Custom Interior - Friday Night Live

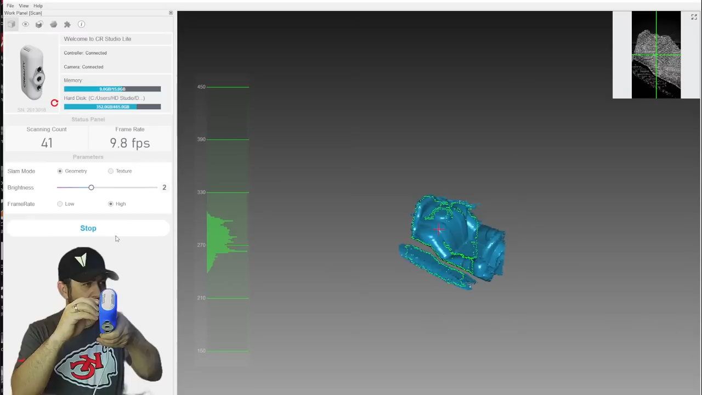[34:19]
So we're going to get a better look at this side. We're going to stay a little bit further back.
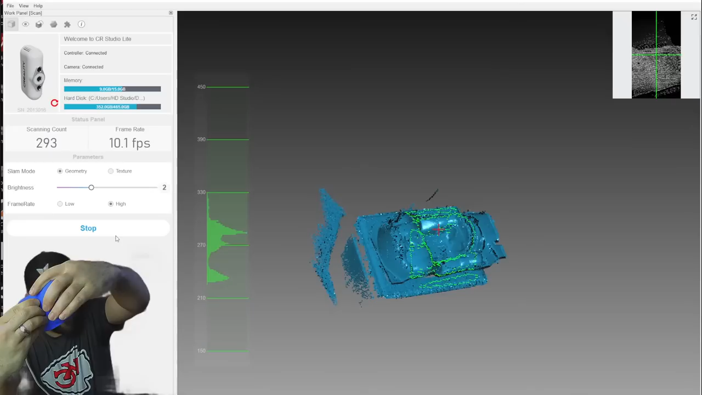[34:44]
I'm going to see if I can get it all in one shot, because that's ideal. Just got to do scanner yoga.
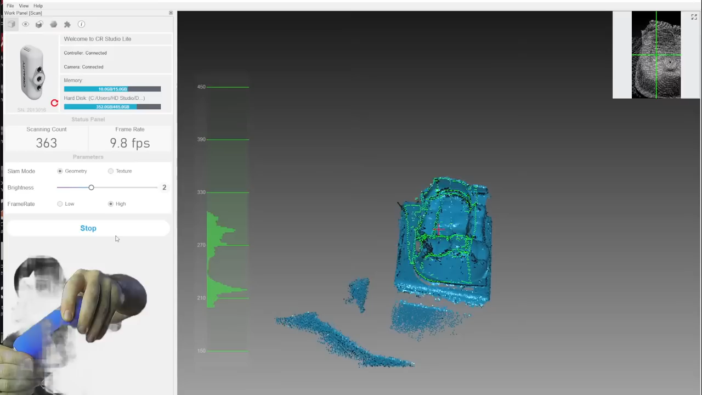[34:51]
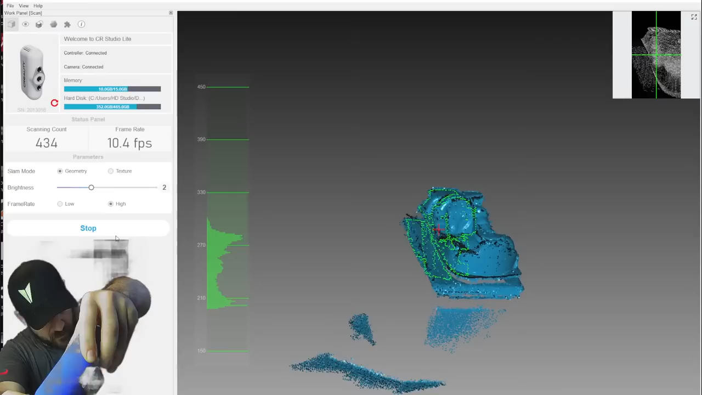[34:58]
I think we got that one.
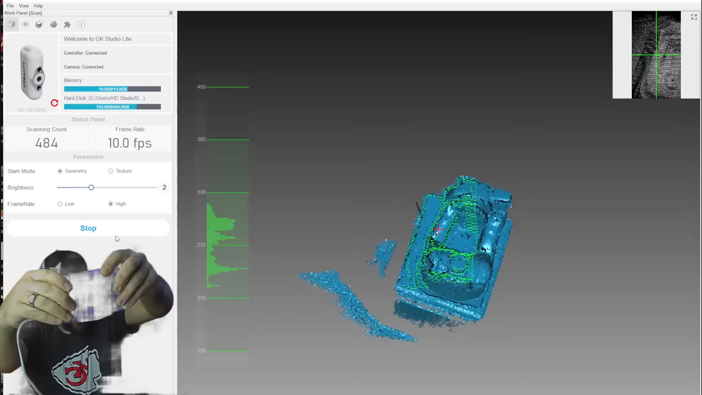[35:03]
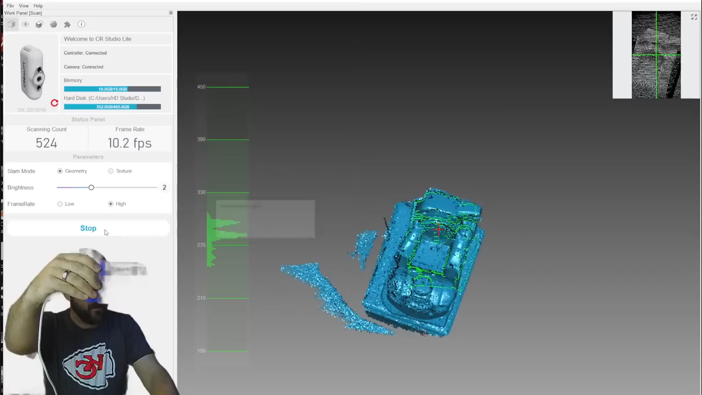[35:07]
Look at that. Yes.
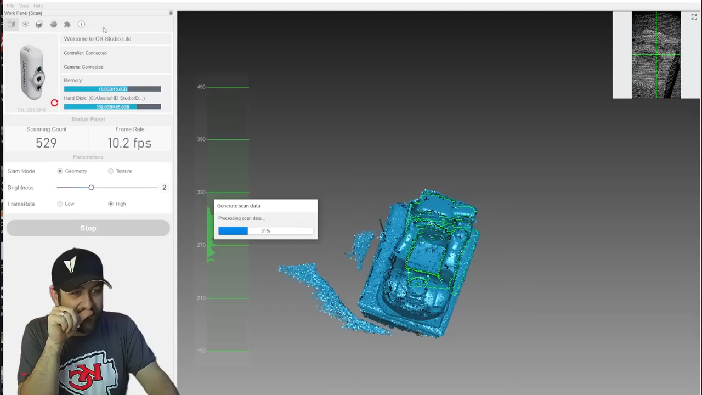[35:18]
So you don't use Jobs. What software is this? This is the software that comes with the scanner. It's called CR Studio.
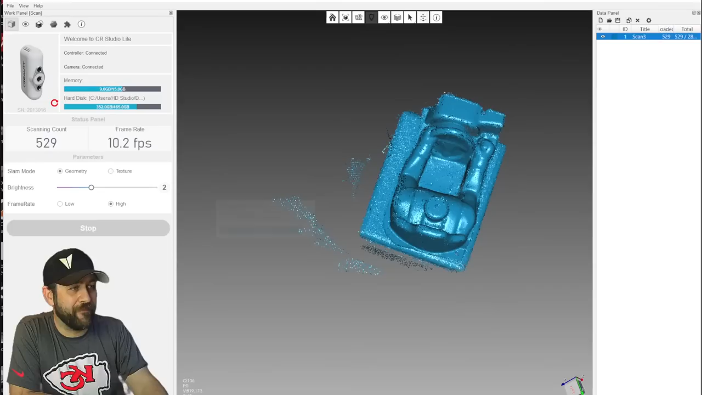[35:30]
Oh boy. That looks much better.
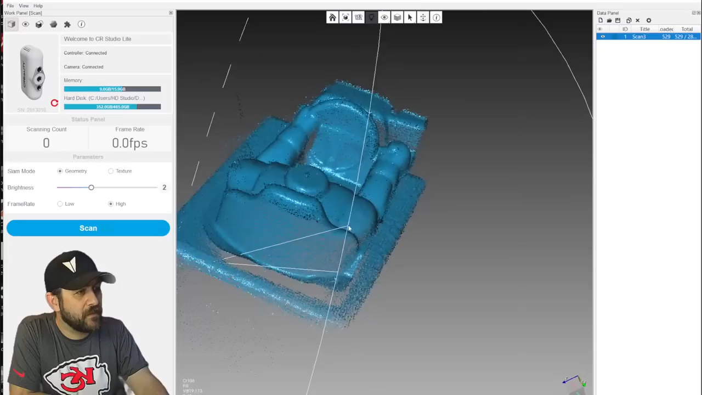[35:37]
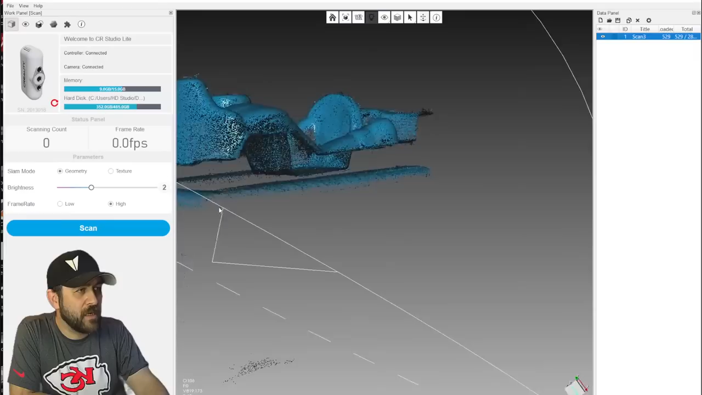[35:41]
Much, much better.
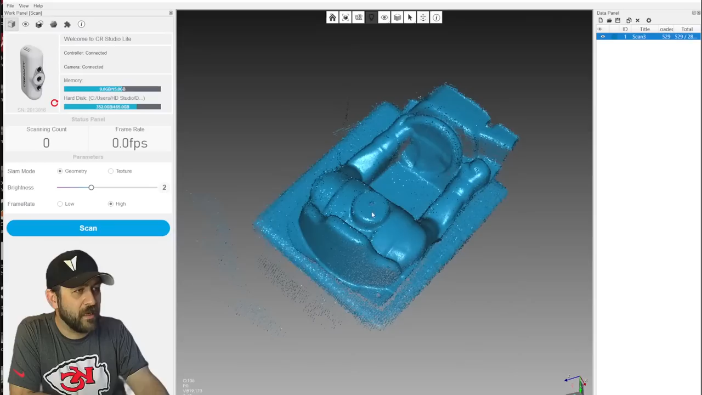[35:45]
I think we can probably work with this. Let's do a process.
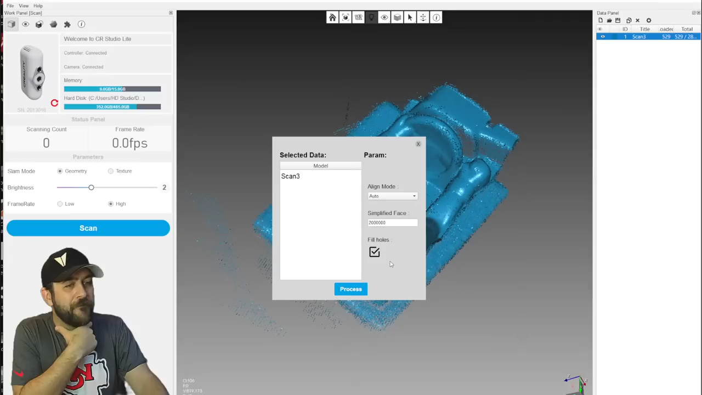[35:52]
Fill holes is, we're going to turn that off. I don't want that on, I don't think.
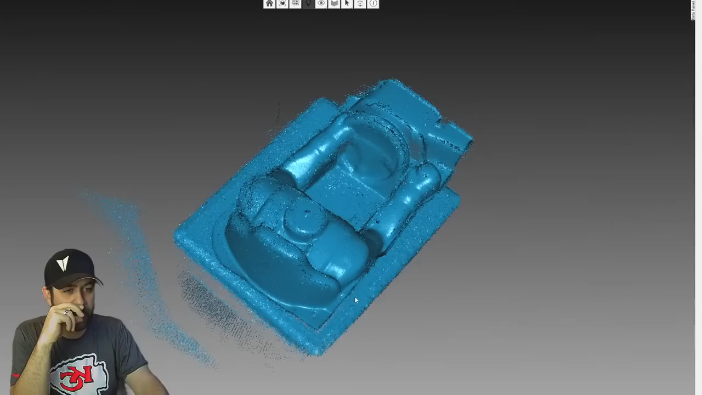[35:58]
I think, though, that we've got a pretty decent looking scan with this one. Unplugging so you guys don't have to listen to that stupid fan.
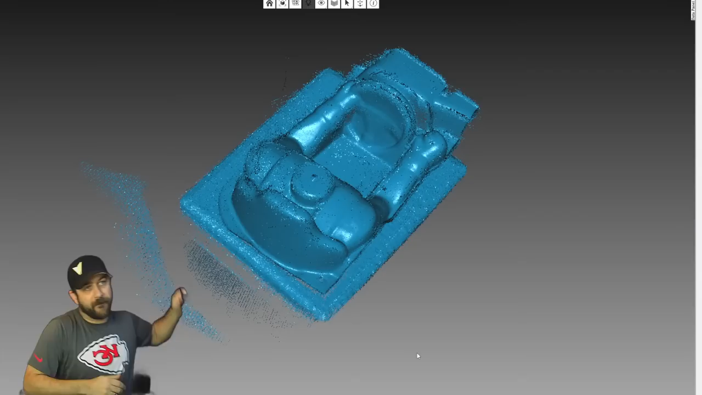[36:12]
Grabbing the keyboard. And we're going to
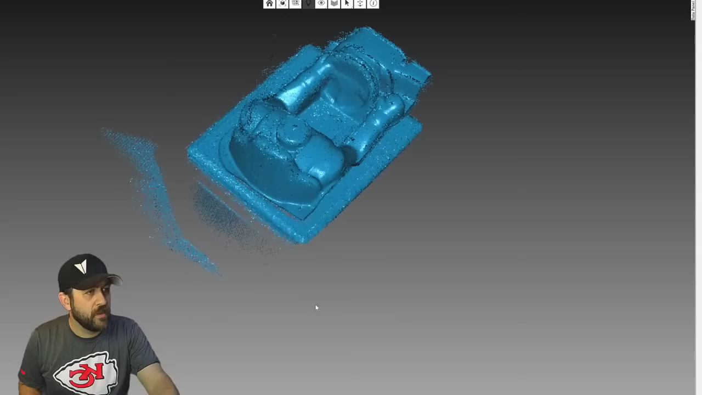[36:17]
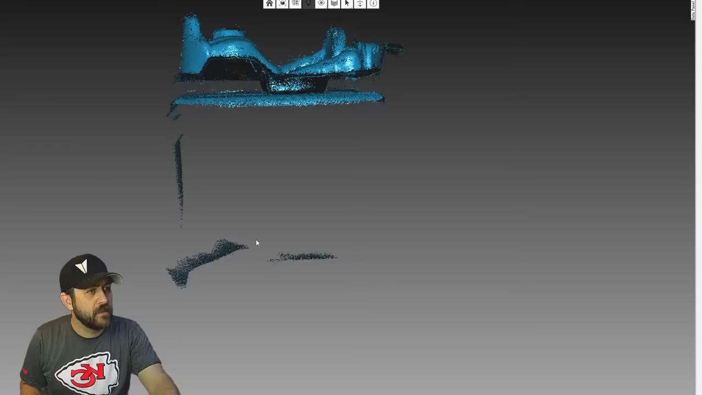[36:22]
calculate the ground, which actually, I'm just going to skip it. I don't need to calculate it. Fill holes is always a good idea. What are we working on?
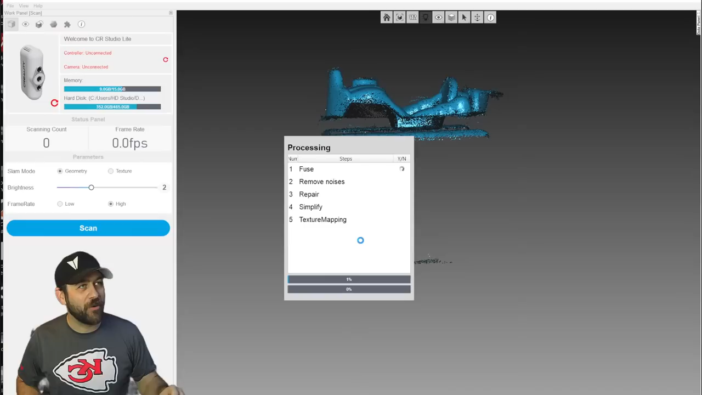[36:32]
We're working on an interior out of an old build of mine that you can't buy anymore because it was out of an old HPI. And I'd like to be able to take the base of it and repair it and change it,